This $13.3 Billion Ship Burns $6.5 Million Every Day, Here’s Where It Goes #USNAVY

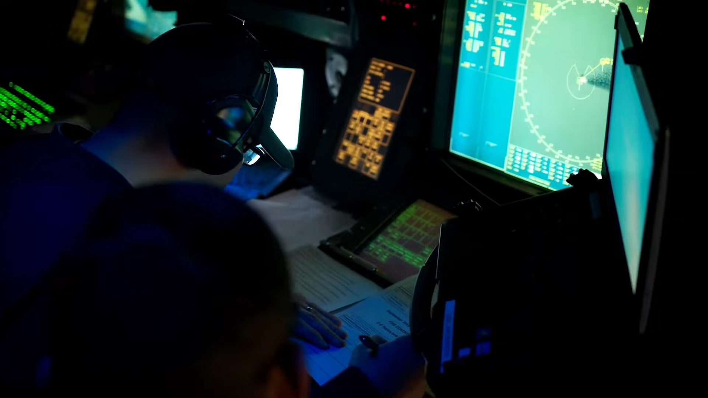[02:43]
Radar and combat system operators manage equipment worth hundreds of millions of dollars.
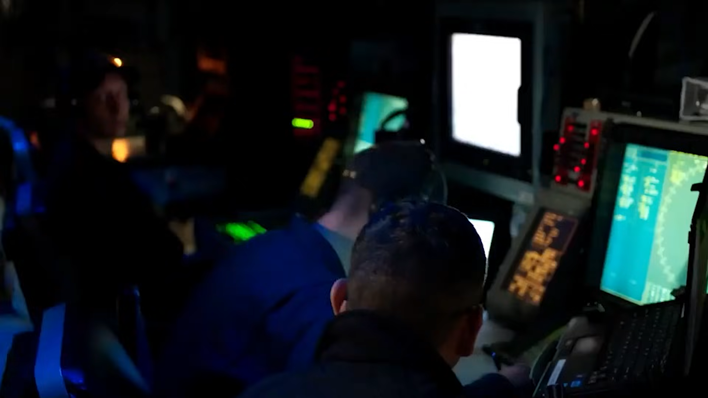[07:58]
and software-intensive combat systems require constant upkeep,